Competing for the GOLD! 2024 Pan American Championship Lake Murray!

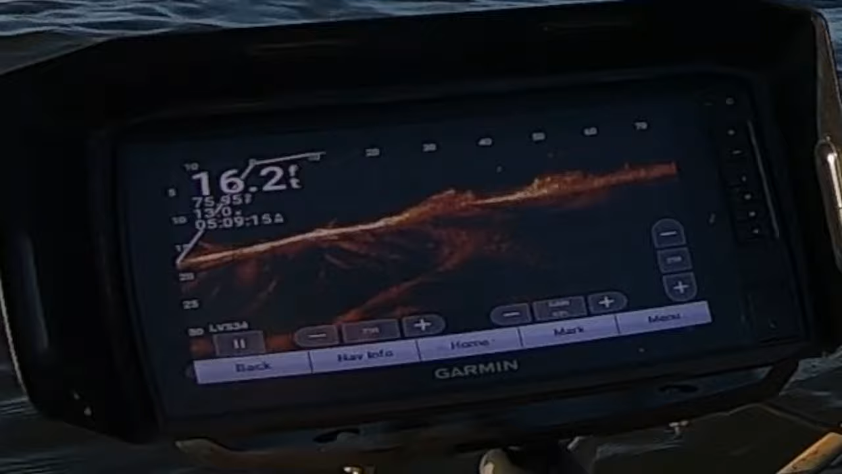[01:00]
On screen: depth 16.2 ft
Alright guys, stopped at that first point, got one to chase the Sakamoto shad, and missed it.
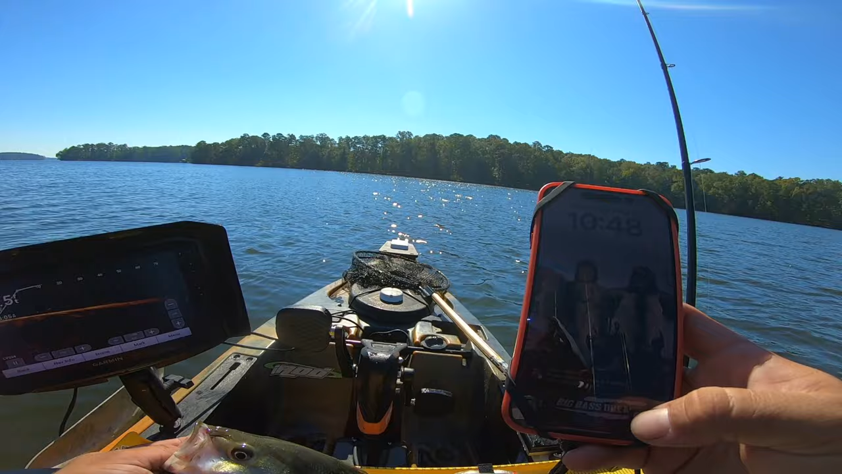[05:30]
Yeah, it's probably, it looks like the school from yesterday or whenever we were here. I was chasing the, there's a school, there's like five schools of bass over here, dude. It's just hard to get them to eat.
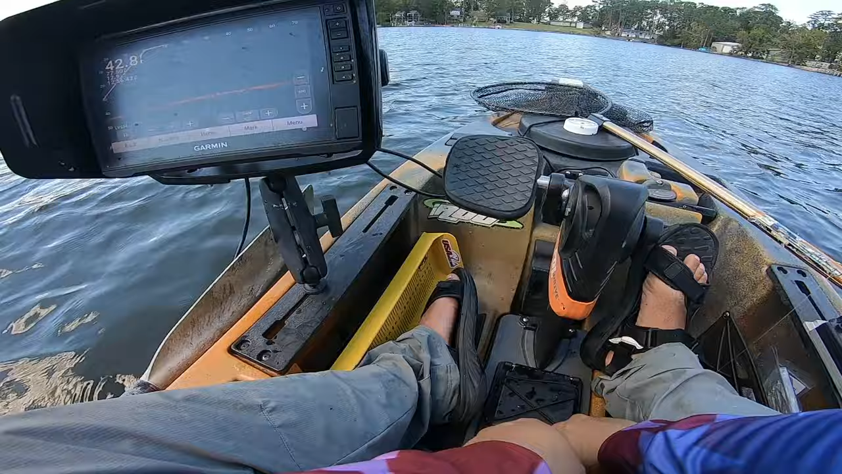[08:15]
Let's see if we can get one more out of this little group right here. Looks like they're still up.